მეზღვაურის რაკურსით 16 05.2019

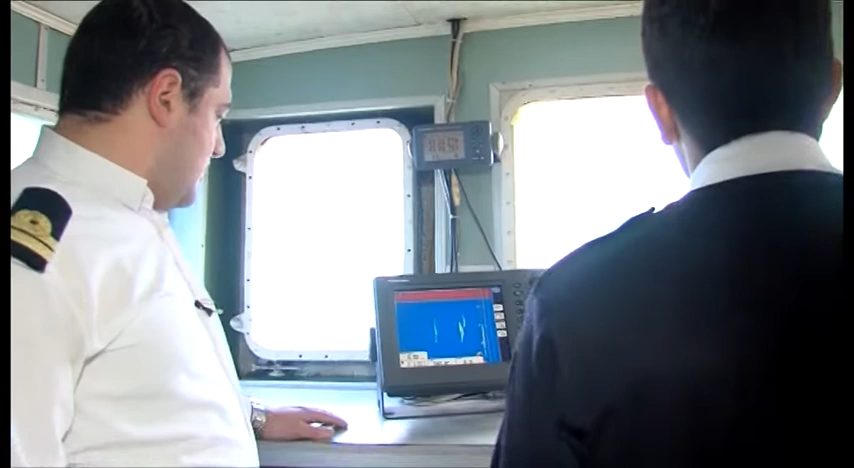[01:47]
გვაქვს ექოლოტი, რომელიც გვაჩვენებს ჩვენს სიღრმეებს კილის ქვეშ.
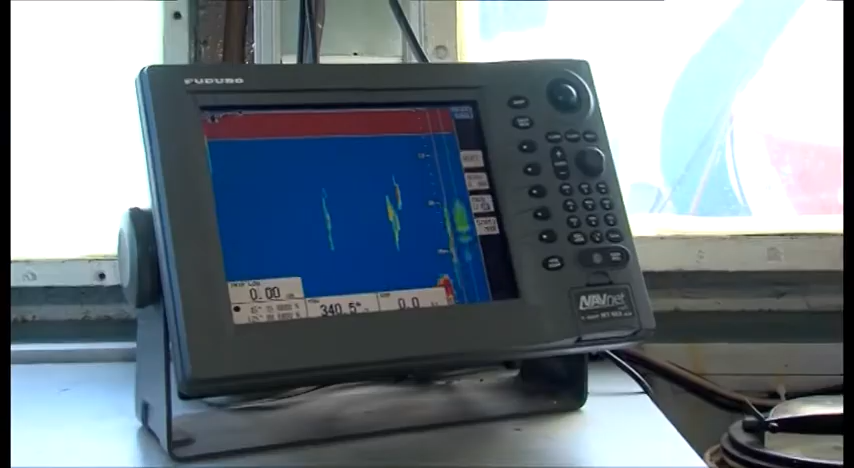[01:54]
მოცემულ მომენტში მივდივართ კარგ სიღრმეებზე, არავითარ პრობლემა ჩვენ არ გვაქვს.
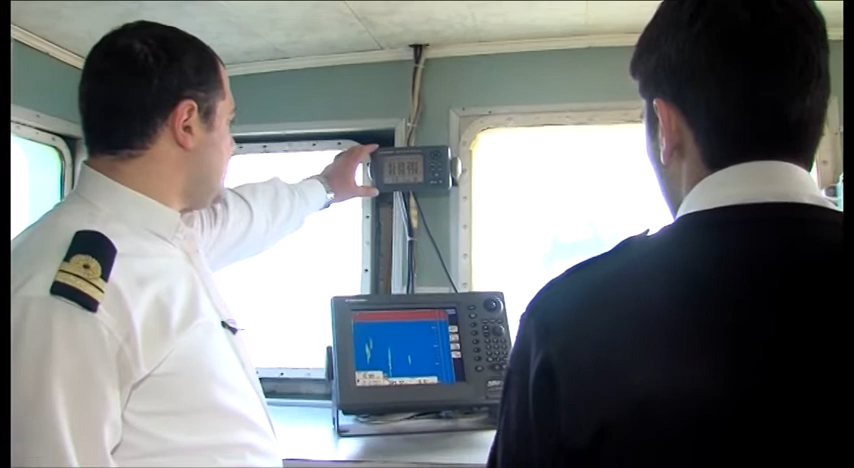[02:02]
გვაქვს GPS ნავიგატორი, რომელიც გვიჩვენებს ჩვენს პოზიციას, სიჩქარეს და კურს მოცემულ მომენტში. გვაქვს ასევე ხელსაწყო IC,